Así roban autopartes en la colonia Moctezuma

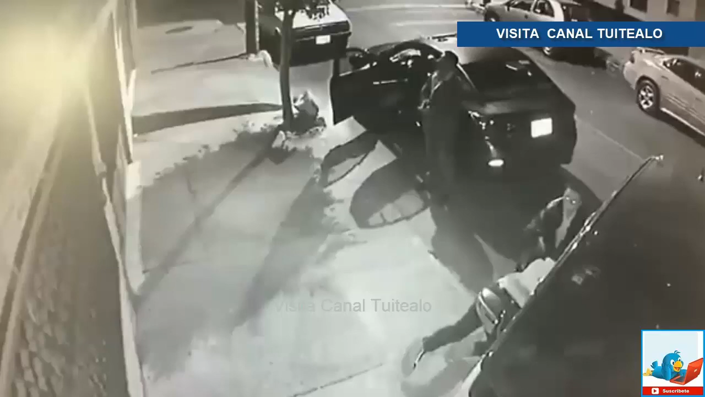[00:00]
A través de redes sociales, tres sujetos fueron captados mientras robaban autopartes en calles de la colonia Moctezuma. En pocos segundos, los sujetos se apoderaron de las llantas que de inmediato subieron a un auto en el que viajaban. Los hechos ocurrieron en el perímetro de la delegación venustiano Carranza.